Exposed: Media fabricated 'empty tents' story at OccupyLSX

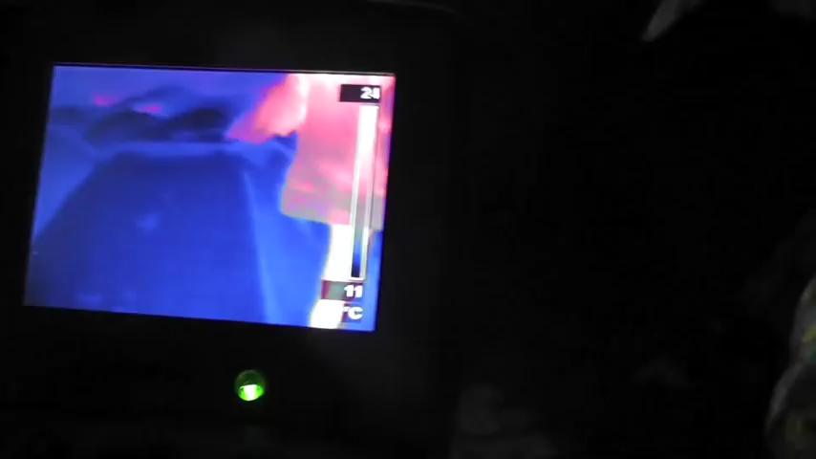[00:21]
Yeah. Oh my god, she's just disappeared.
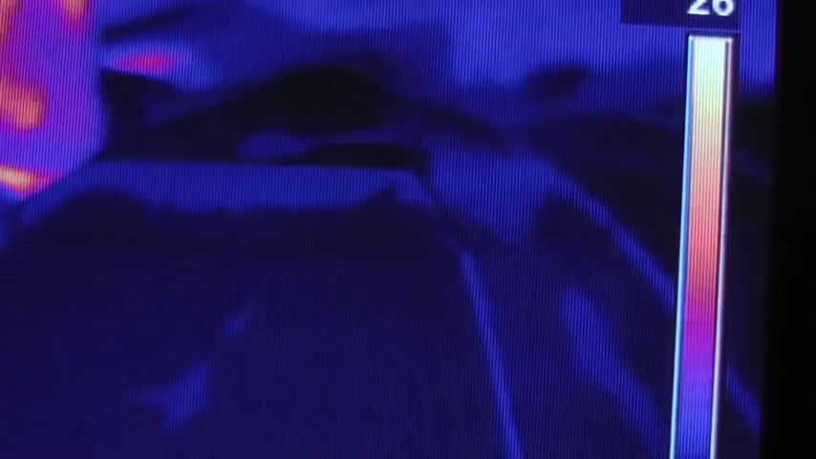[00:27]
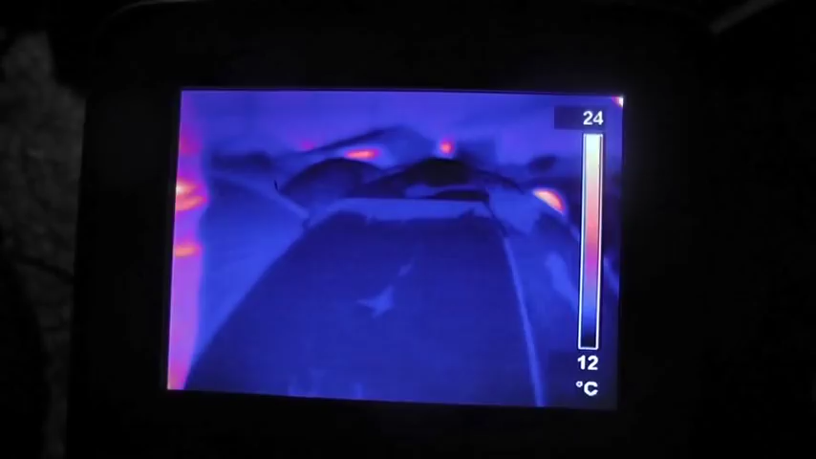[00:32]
On screen: scale top 24°C, scale bottom 12°C
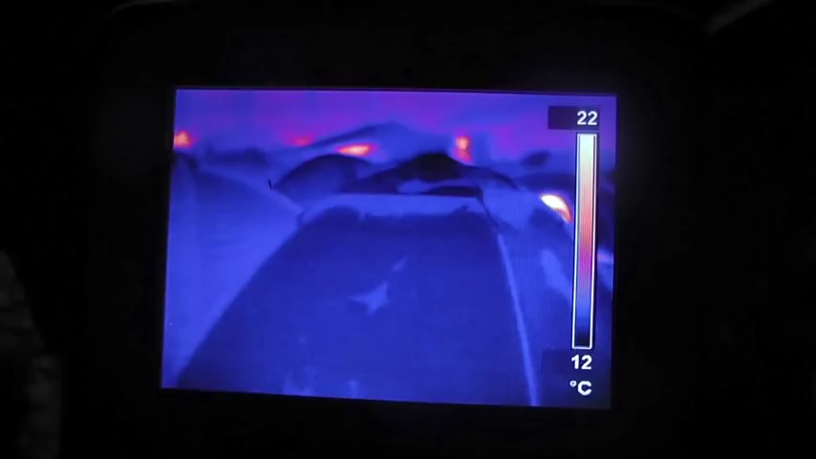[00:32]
On screen: scale top 22°C, scale bottom 12°C
I'd just like to see how infrared proof my tent is.
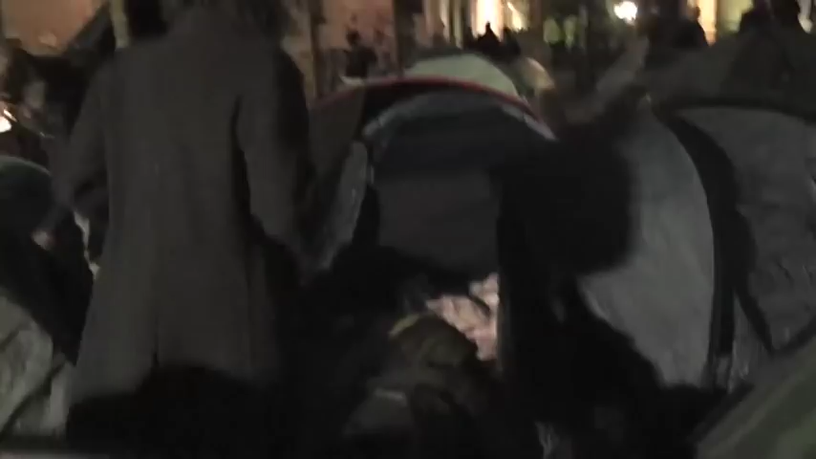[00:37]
Oh.
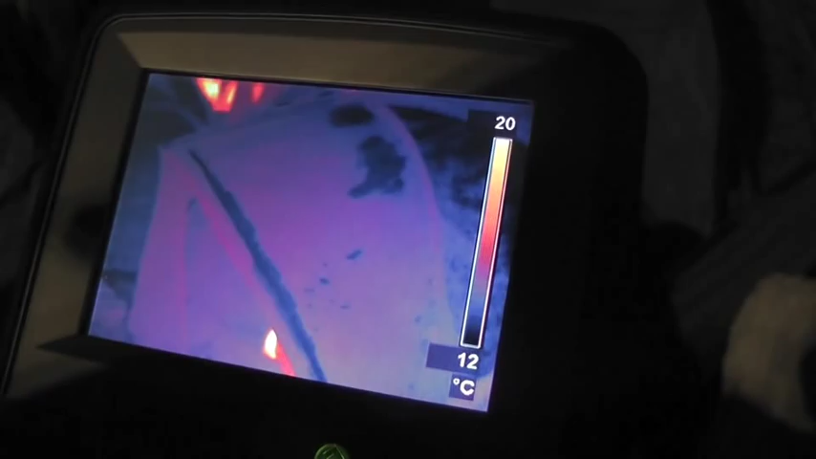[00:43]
On screen: scale top 20°C, scale bottom 12°C
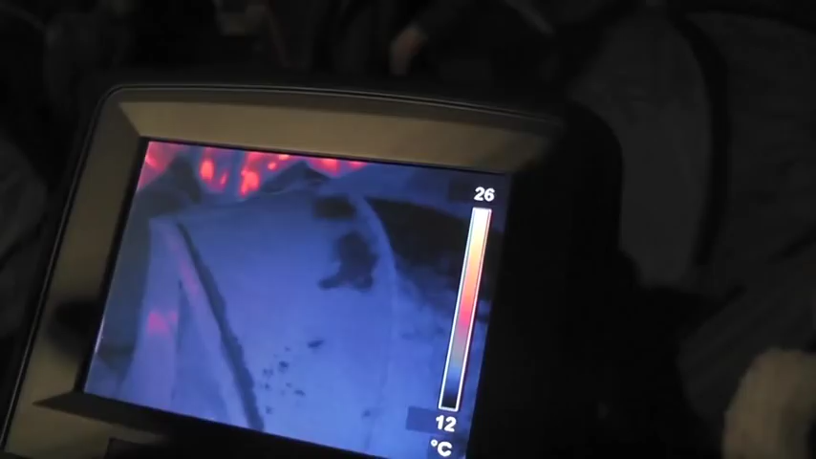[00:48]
On screen: scale top 26°C, scale bottom 12°C
So for a brief moment, I disappeared.